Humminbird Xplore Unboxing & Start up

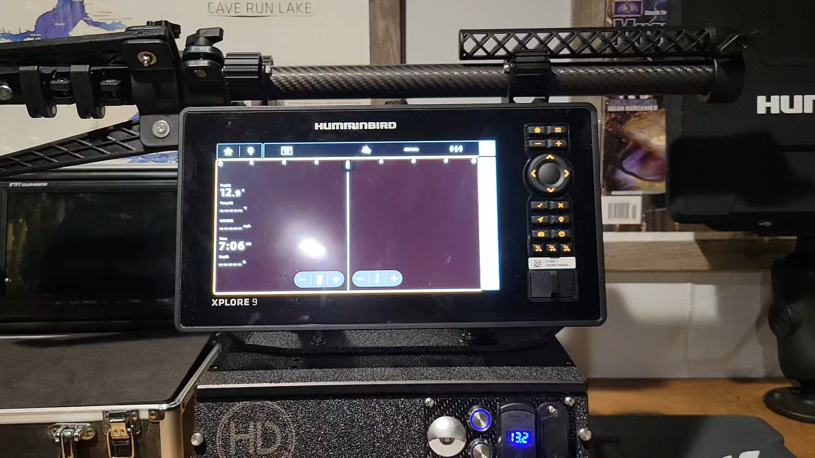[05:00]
Solix now after that new update we have a home key up here top left that's how we're gonna get to our home key now this is the new
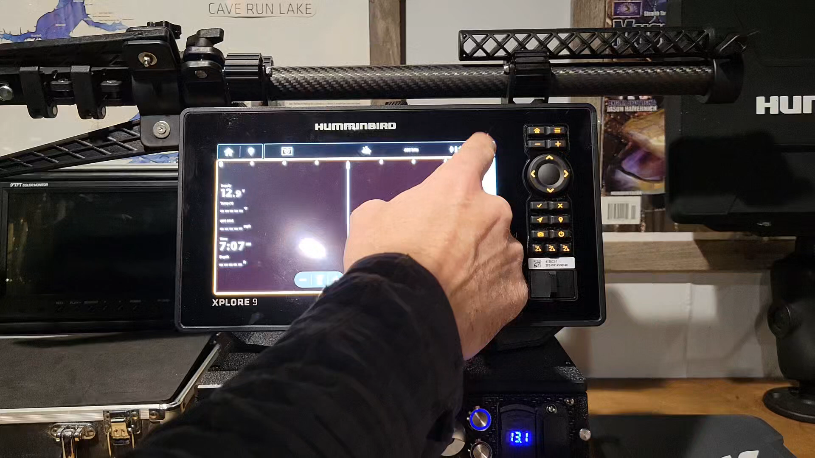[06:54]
little bar up here and that is going to give you your sensitivity and all that which it also has a new